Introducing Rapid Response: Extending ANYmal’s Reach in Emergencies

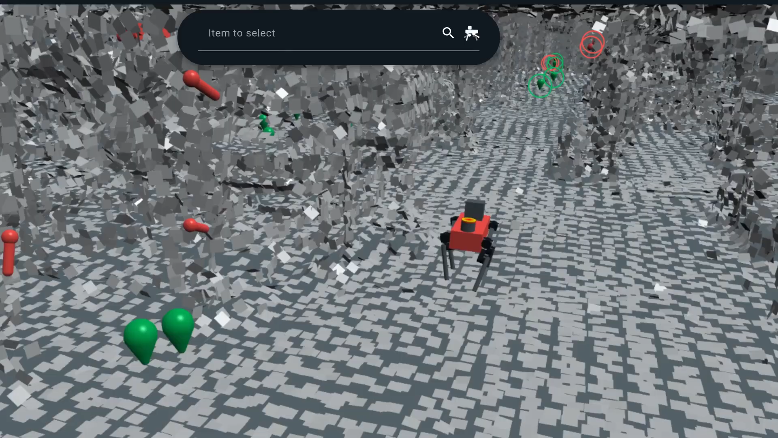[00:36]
Animal moves quickly and independently, guided by data and equipped with sophisticated obstacle avoidance capabilities.
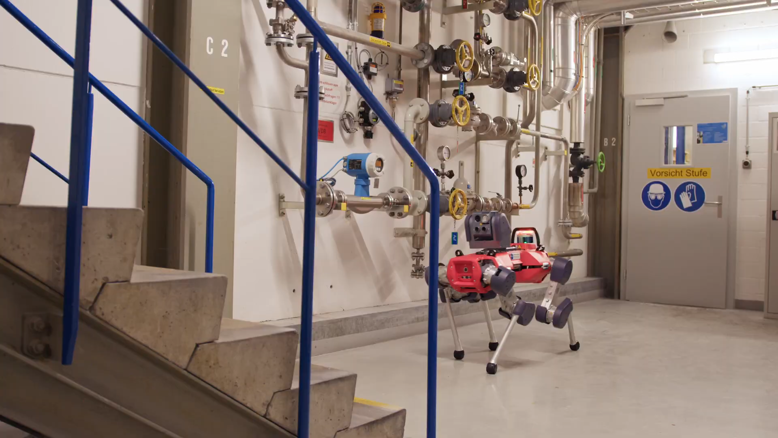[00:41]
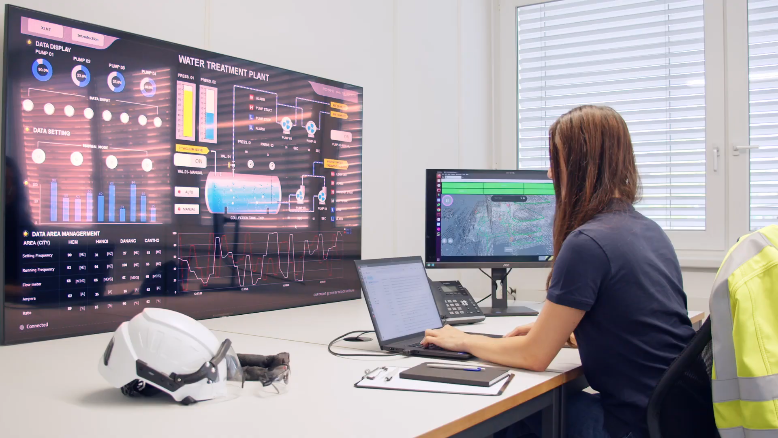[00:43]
The mission status can be monitored in real time, but for Animal,
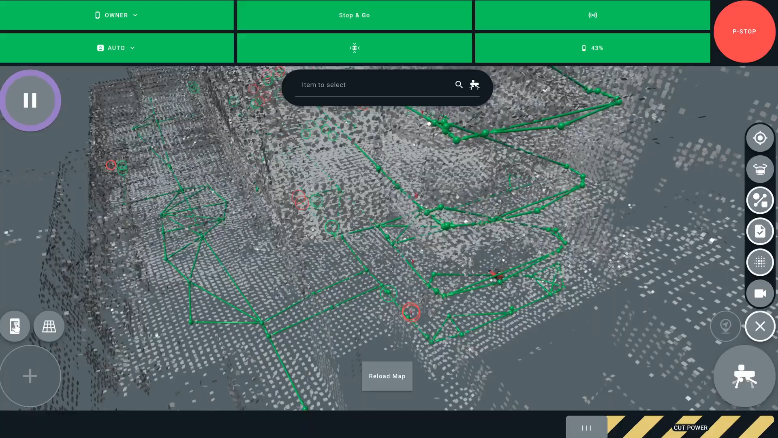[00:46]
the mission is clear, secure and assess while keeping humans at a safe distance. Upon arriving at an incident site, Animal switches to teleoperation mode.
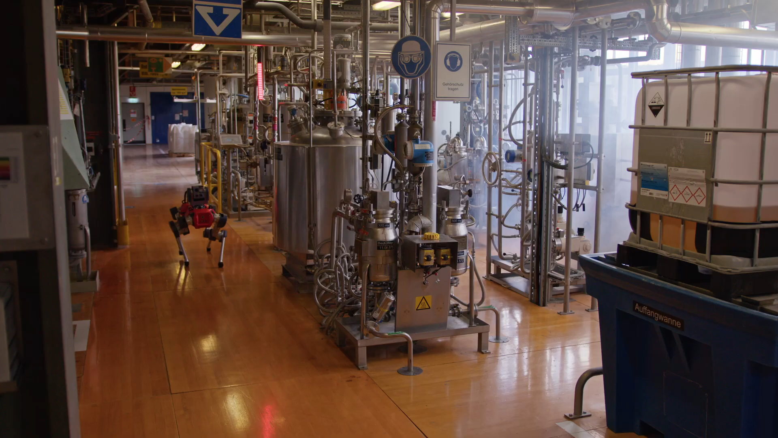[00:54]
Operators remotely guide its exploration using drag-and-drop markers.
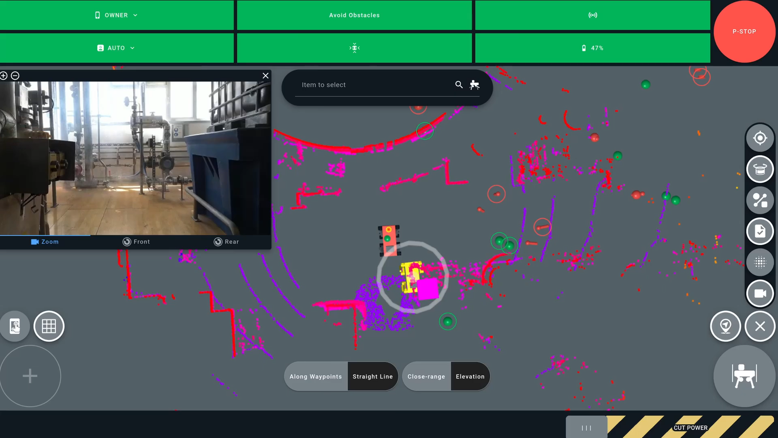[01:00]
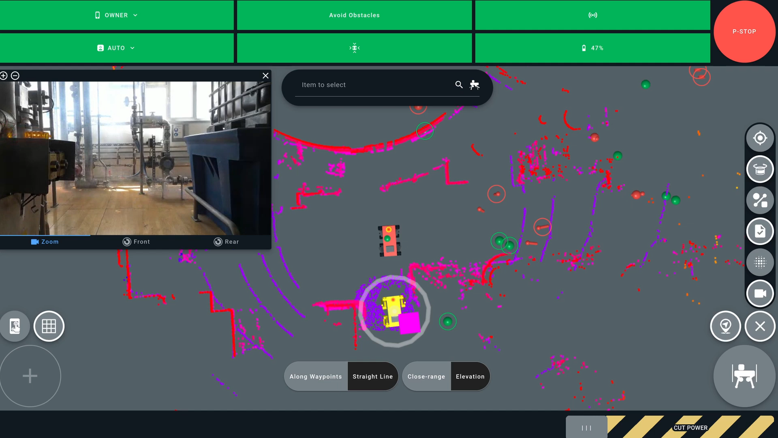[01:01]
Advanced sensors and machine learning aid navigation, reducing the need for direct human control. This allows the operator to focus on controlling the onboard sensors and quickly evaluating the situation from a safe distance.